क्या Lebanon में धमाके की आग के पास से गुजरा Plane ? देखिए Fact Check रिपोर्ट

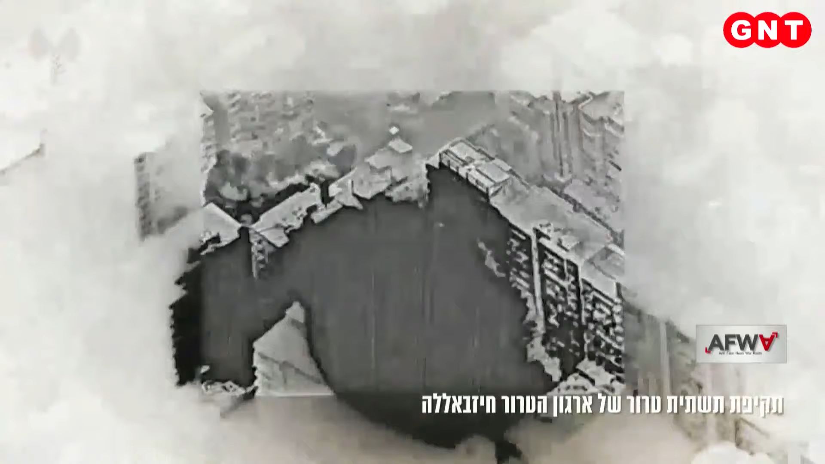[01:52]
हिजबुल्ला के कई ठिकानों को इसराइल ने नेस्त नाबूद कर दिया। आतंकियों को खत्म करने के लिए इसराइल हर कारगर कदम उठा रहा है।